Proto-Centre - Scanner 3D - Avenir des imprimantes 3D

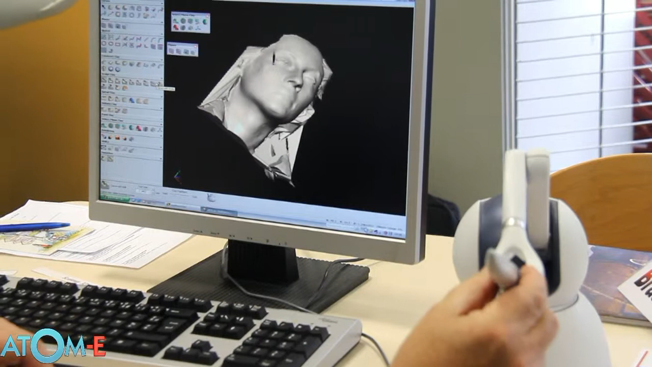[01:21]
Et je peux ainsi me déplacer et venir dans les formes, ici, et éventuellement les modifier.
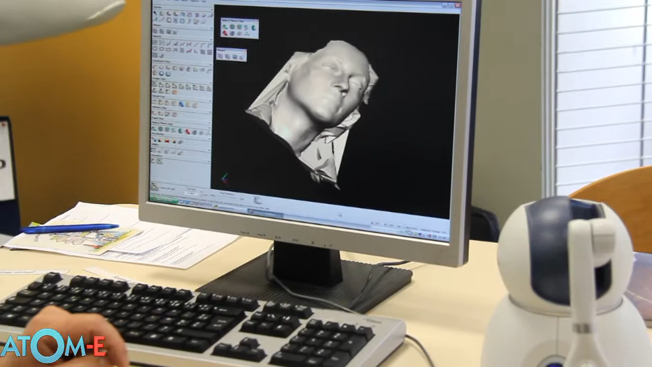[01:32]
Donc, de cet appareil sort un fichier de poids qui va être modifié et traité de manière à pouvoir être imprimé par la suite dans l'imprimant 3D.